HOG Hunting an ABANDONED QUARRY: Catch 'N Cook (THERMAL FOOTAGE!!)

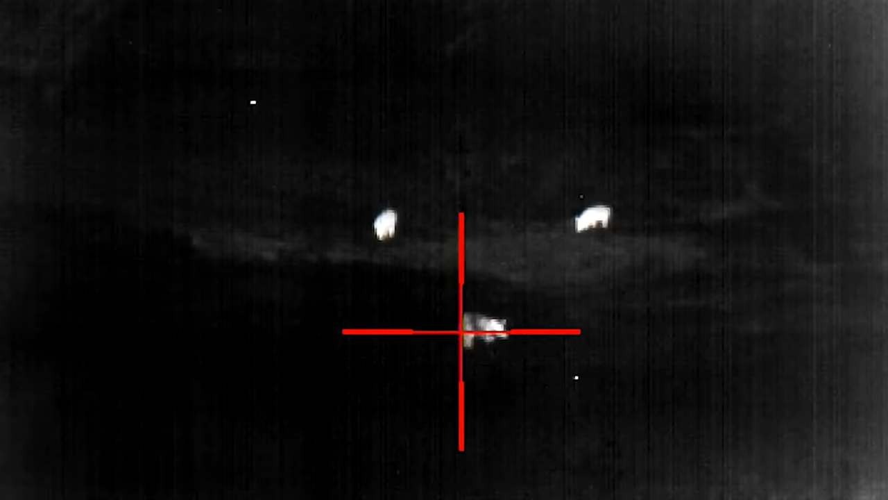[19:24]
Alright, I'm pretty sure I drilled that first one.
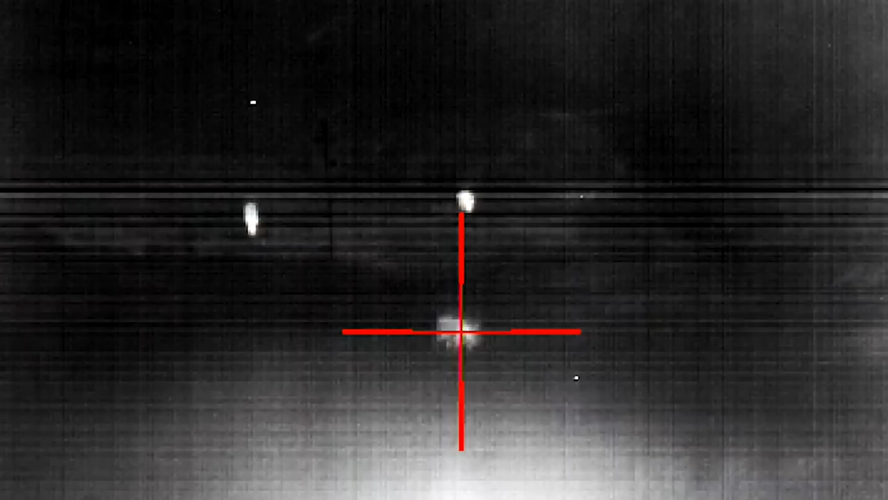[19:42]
I'm not gonna lie, you'll probably see the thermals, guys.
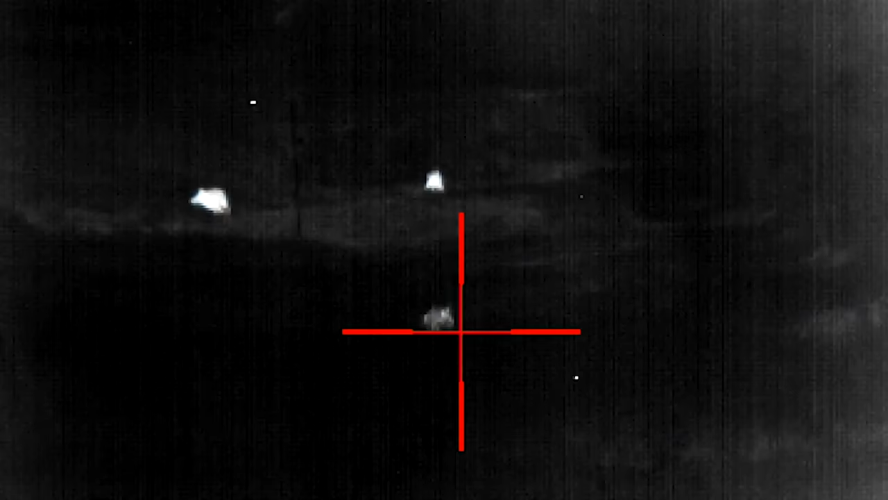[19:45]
I got a little disoriented. You shot once and then like you stopped shooting. I was like, what the heck?
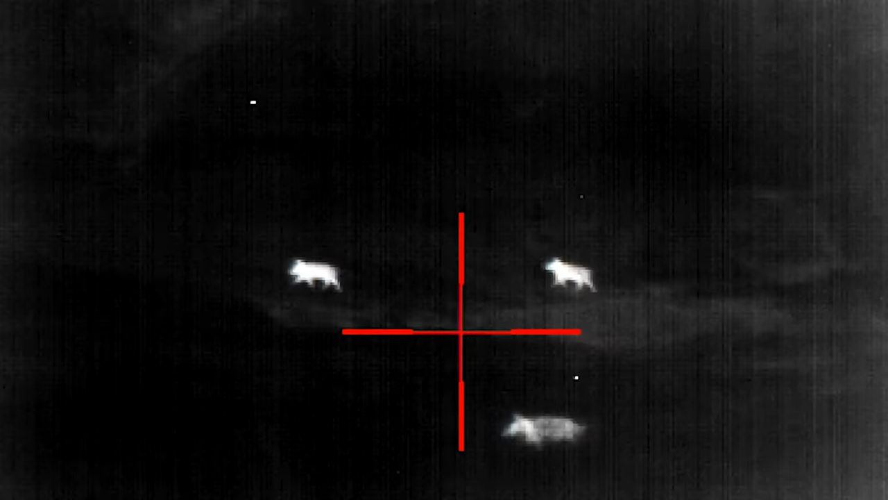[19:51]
Well, I thought I dropped the first one, and so I started looking for the other ones, and then the first one I shot started running again, so yeah.
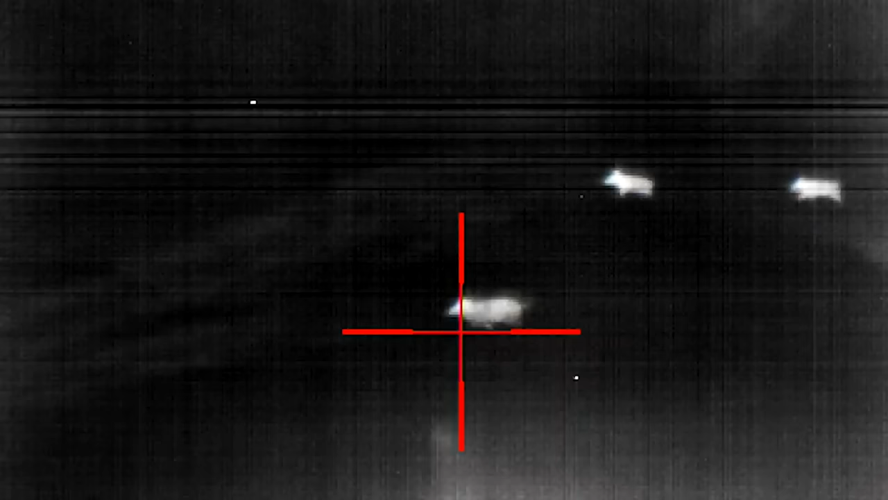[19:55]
I tried to get back on him.
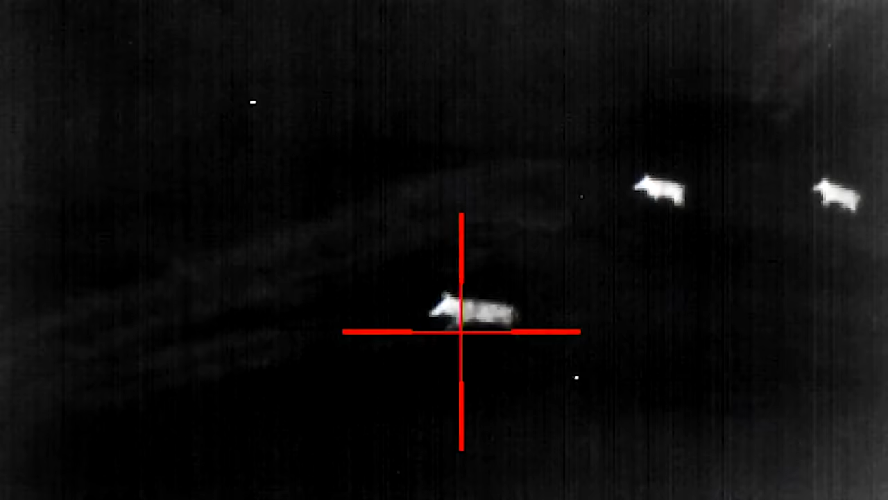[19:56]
That first one did look hurt.
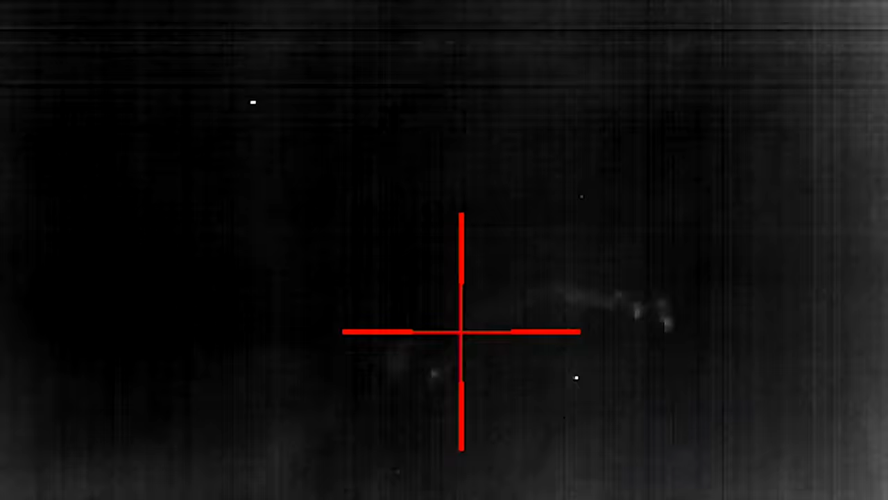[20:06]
You hit something, it could have been a tree, but we might have doubled up. We might have gotten.